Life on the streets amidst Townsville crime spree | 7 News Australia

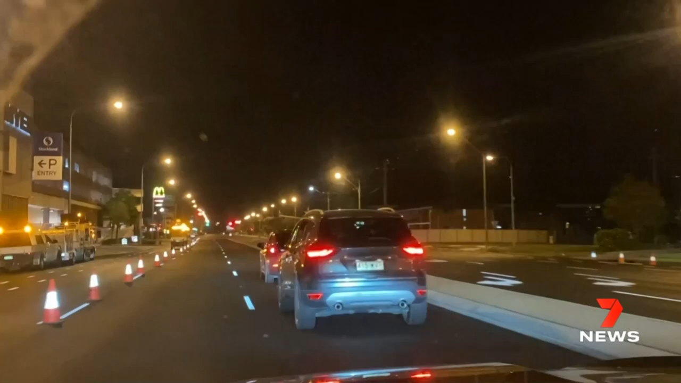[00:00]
Two stolen cars in convoy moments before one runs a red light. It's after 11pm and the start of an hours-long game of cat and mouse in Townsville.